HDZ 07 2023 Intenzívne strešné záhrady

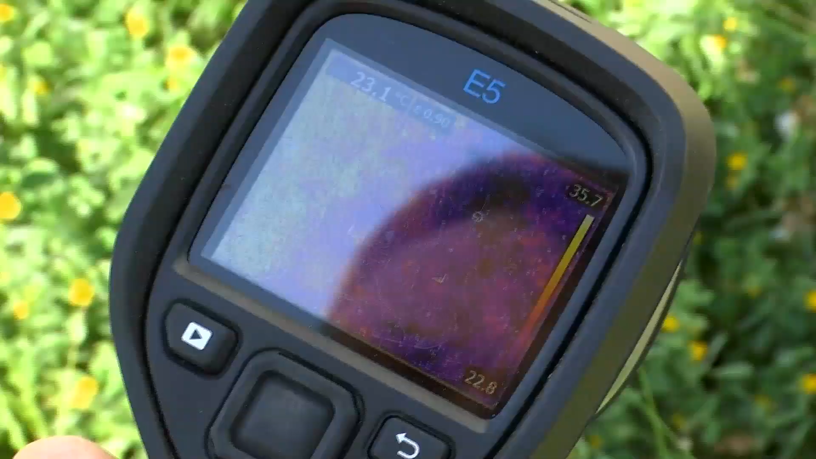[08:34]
On screen: spot 23.1°C
zameriame a vidíme, že tá teplota je zhruba od tých 23 stupňov, 35, 37.
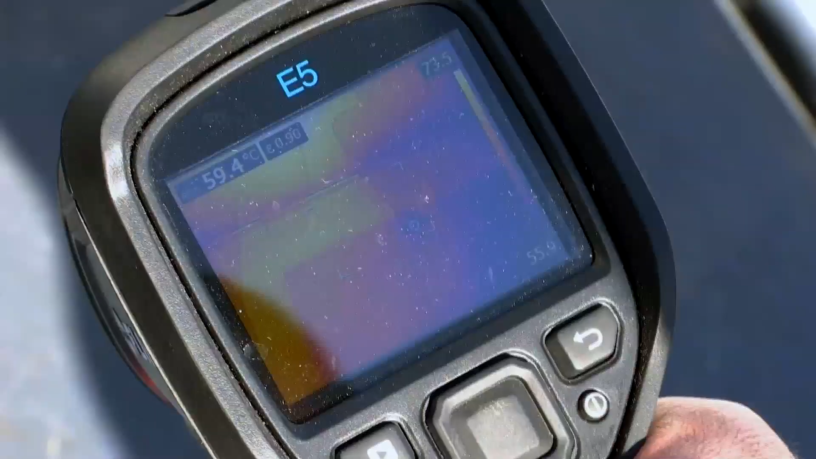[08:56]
On screen: spot 59.4°C
máme tam interval zhruba od tých 55, 76 stupňov až.
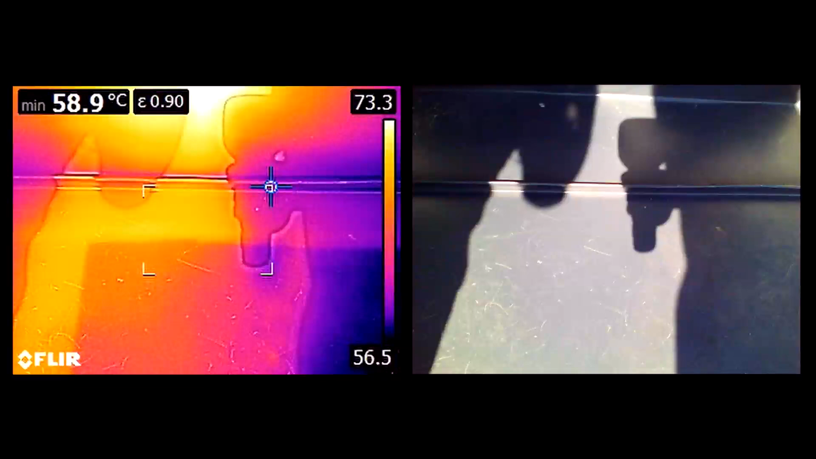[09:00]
On screen: min 58.9°C
Mhm. Čiže je to veľmi horúce. Keďže položíme na to ruku, tak neudržíš ju tam tak dlho.
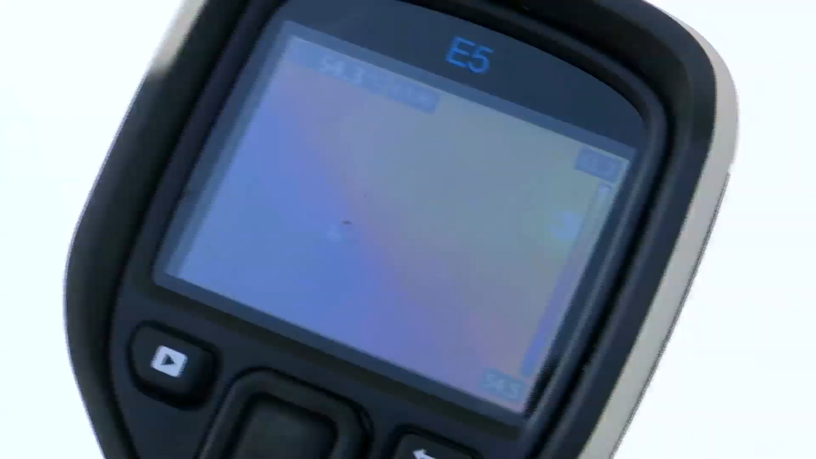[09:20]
Tak keď si zmeriame teraz tú teplotu,
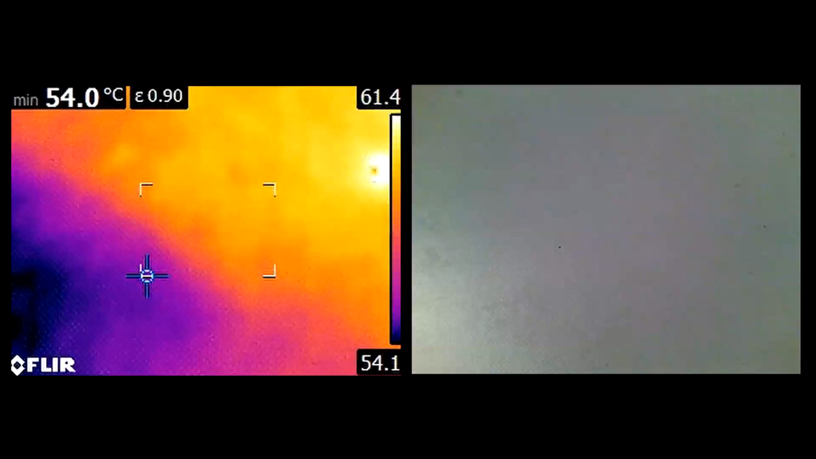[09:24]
On screen: min 54.0°C
hýbe sa to zhruba od tých 50 do 57 stupňov. Čiže vidíme, že aj tá izolácia je teplejšia ako tá vegetácia.